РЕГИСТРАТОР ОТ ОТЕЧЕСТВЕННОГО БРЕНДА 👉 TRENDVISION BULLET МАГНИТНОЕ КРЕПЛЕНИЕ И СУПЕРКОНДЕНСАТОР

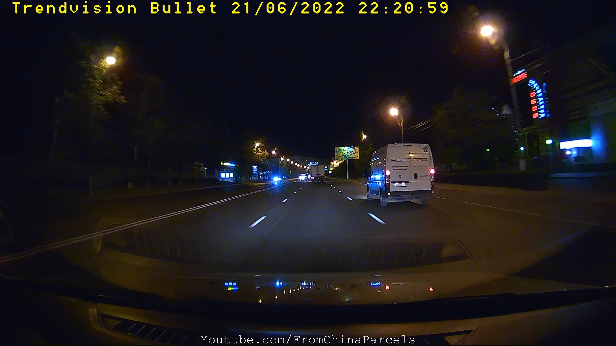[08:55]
Обычно когда матрица простенькая, картинка шумная. Тут же шумов нет. Картинка прям чистая, ровная. Опять же благодаря сенсору от Sony. Что же касается читаемости номеров ночью, то дистанция примерно такая же как и днем. Порядка 15 метров. Что очень хорошо. Как видим номера читаются хорошо. Без засветов. Вроде все в порядке. Но это только на первый взгляд. Номера читаются хорошо до тех пор, пока на них не попадет свет фар. Данная особенность встречается повсеместно среди регистраторов не топового сегмента.
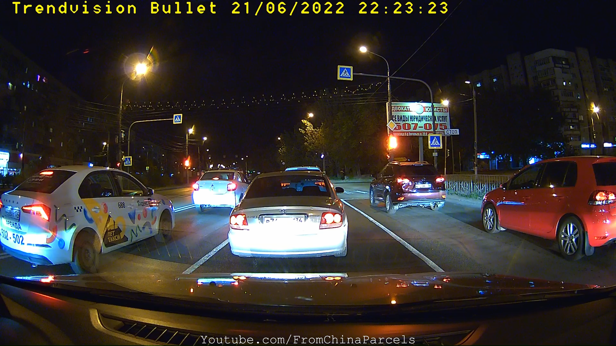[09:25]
В остальном же обычная нормальная картинка, как для Full HD видеорегистратора. Не прибавить, не убавить.